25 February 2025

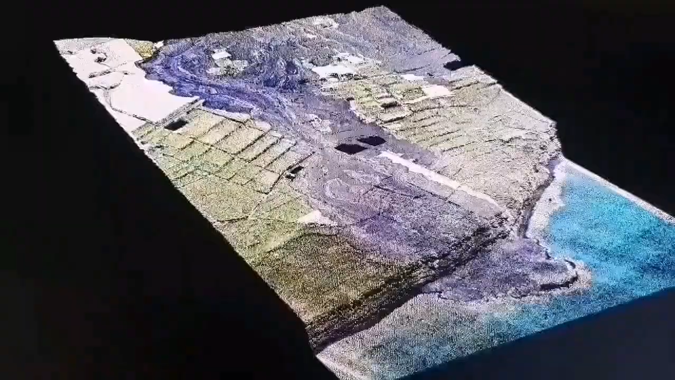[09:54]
This is a 3D model we have created, and it shows the lava flow, where it ended up on the sea.
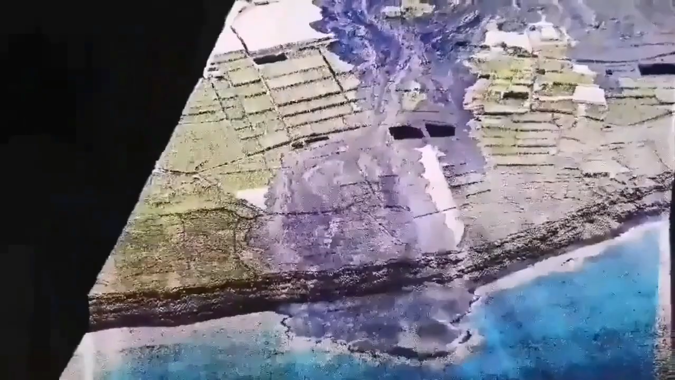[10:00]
The older ones, you can see that they have created layered lava as cliffs that we see. It's an apocalyptic view.
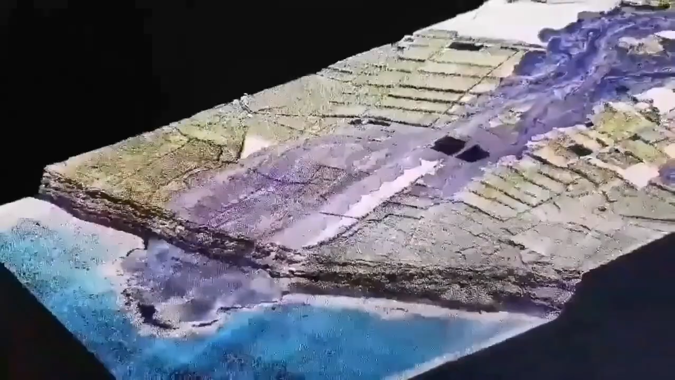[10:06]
It's a very strange phenomenon. Be careful that it is subject to the different projects. You can see it clearly. You